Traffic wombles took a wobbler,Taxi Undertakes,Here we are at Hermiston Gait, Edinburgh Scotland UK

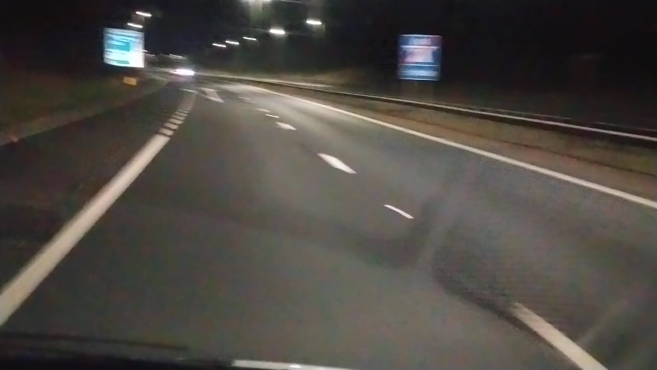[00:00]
Hello, welcome to the channel! Welcome, welcome, hello, welcome, hello, welcome to the channel. Hello, welcome to the channel! Stop doing that! Right, here we are at Hermiston Gate and this is the famous one where I got apprehended by the traffic Wombles who informed me
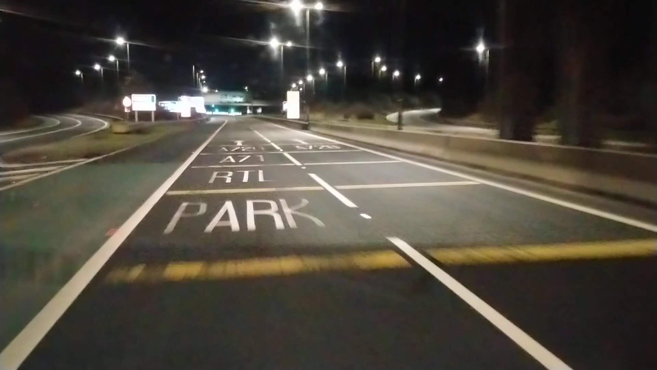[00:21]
that I'm not allowed to walk around Hermiston Gate. So, I mean, obviously this is a motorway, this bit here, so I walked right round this bit, not this bit here, the bit we're coming to right now, I walked right round there, right, and I still don't think they were right, and obviously, yeah, they were right in the fact it's dangerous, yeah,
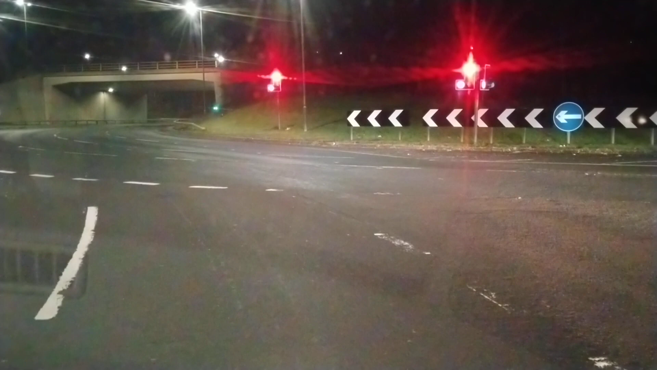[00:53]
but they were wrong in as much as I'm not allowed to be over there. That, I believe, is not part of the motorway. See the other side of that barrier? Um, so, I don't know, I walked, I didn't, I walked round that side, and I also walked, um, on the end, to there on the left there, I walked there, along there, across that, that road, right?
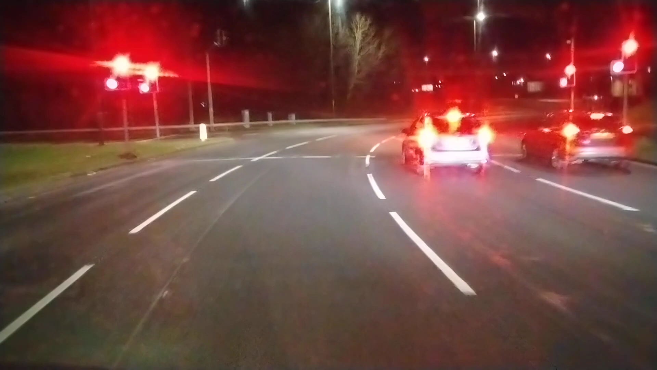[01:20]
And, um, and, um, I didn't actually, I was a bit flustered, because they, I went away up inside the wood at the other side, and, um,
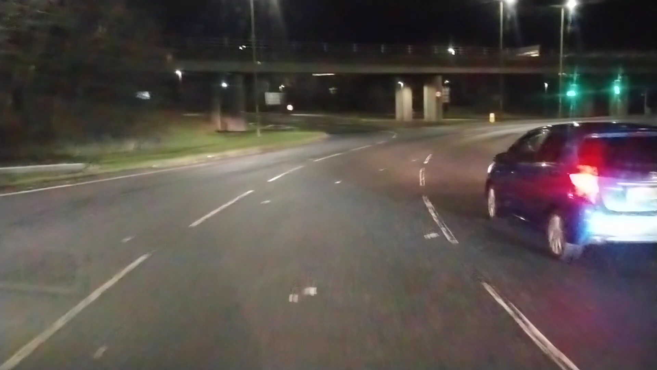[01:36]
Yeah, it certainly is dangerous, yeah, because there's like four lanes, and the cars come round here, might be doing, say, 50 or 60 miles per hour,
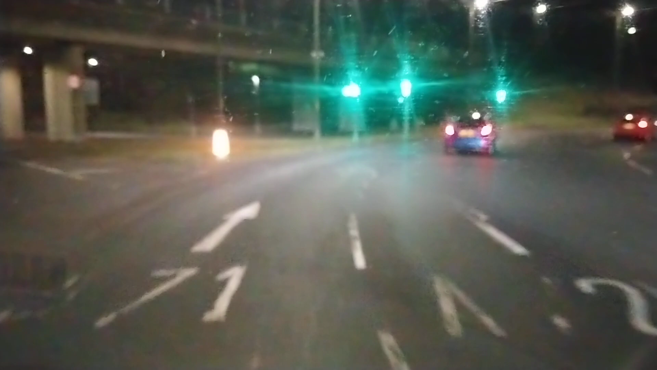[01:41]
um, so it didn't actually, it annoyed me, because I never actually got up there, in that grassy bit, to the right. Um, so I walked along there, across here, yeah, it is, so, I got seen on the cameras, and that was a Saturday morning, and, um, he asked me to stop filming, and I said no. Um, um,